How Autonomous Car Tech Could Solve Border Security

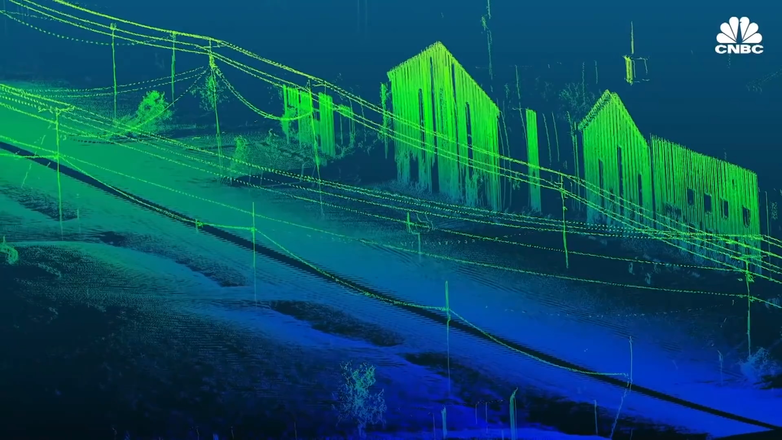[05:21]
It is immune to a lot of the adverse weather conditions.